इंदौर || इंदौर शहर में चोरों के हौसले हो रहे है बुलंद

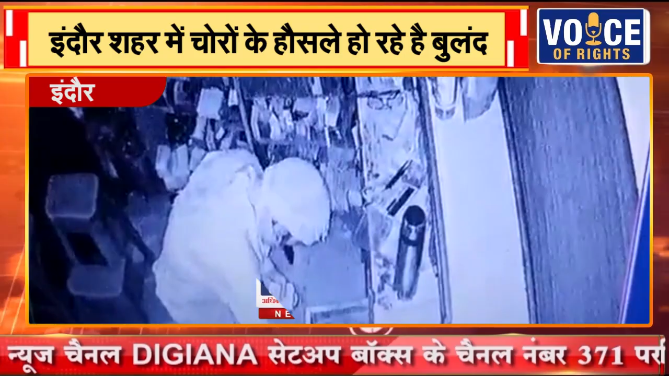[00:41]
लगे CCTV कैमरे में केद हो गई है जिसमें चोर गल्ले में रखे रुपाई निकालते वे साब दिखाई दे रहा है जहाँ पर दुकान संचालक रात को 11 बजे दुकान बंद